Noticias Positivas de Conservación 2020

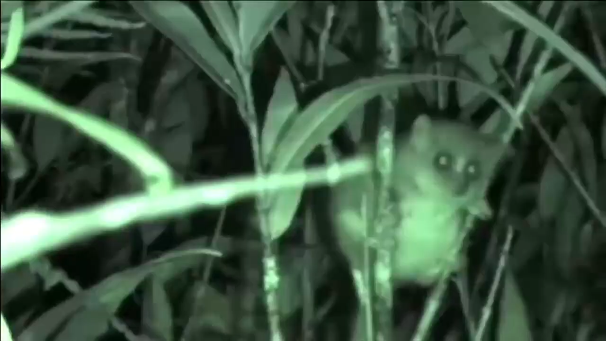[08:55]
y esperar hasta ver el reflejo de la luz en sus ojos.